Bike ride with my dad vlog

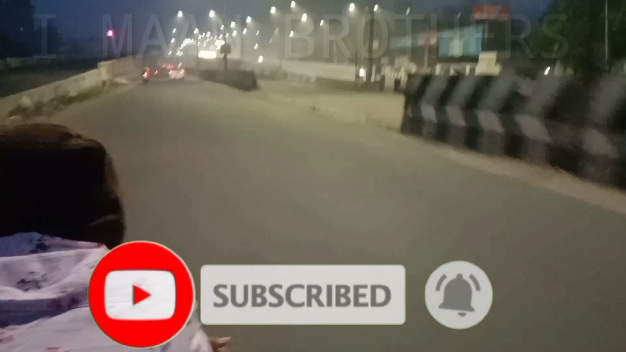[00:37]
நாங்கள் போகிற இடமெல்லாம் எம்டியாக தான் இருக்குது. பாருங்கள், முன்னாடி தான் கொஞ்சம் வண்டி இருக்குது,